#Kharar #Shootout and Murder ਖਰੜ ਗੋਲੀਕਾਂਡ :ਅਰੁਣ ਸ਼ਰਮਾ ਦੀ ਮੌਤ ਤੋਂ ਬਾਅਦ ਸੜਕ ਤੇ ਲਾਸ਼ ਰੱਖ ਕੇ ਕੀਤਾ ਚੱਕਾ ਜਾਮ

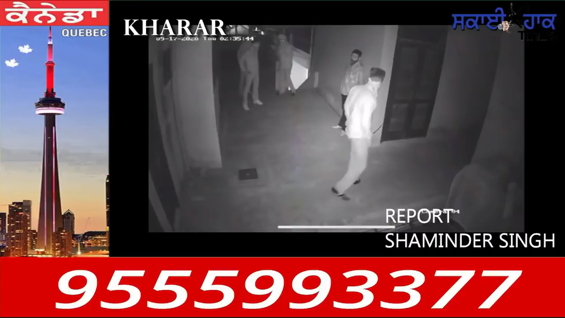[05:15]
आकाश दीव अते हरिंदर सहोता समेत होर और पच्छाते व्यक्तियां खिलाफ केस दर्ज की तहर है जोदो की
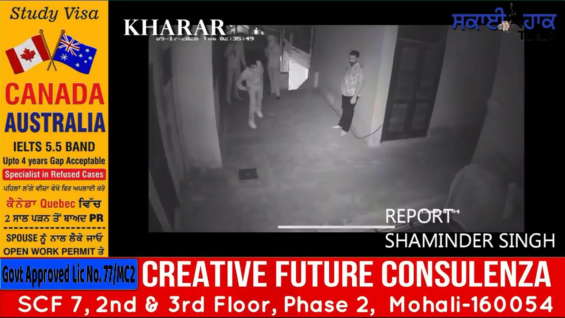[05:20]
परिवार्दी मांग सी की इस मामले विच CCTV कैमरे विच नजर आ रहे अमंदित सिंग वासे पागोमाजरा नू नाम जद करके उसनू काबू किता जावे इस मामले विच पुलिस दी
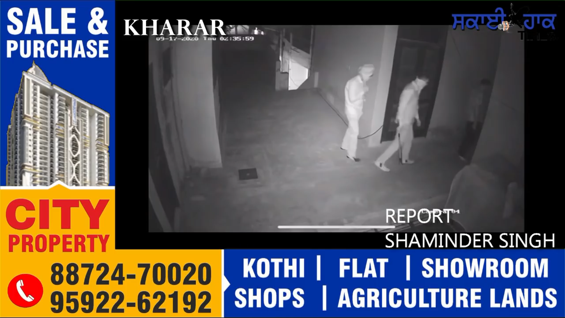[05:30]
पुमिका उपर वी सवाल उठ रहे हान अते पुलिस वलो इस्तंबंदी लोड़िंदी कारवाई कीती जाने चाहिदी है खरड़ तो सकाई हाग टाइंज लई शमिंदर सिंग्दी रिपोर्ट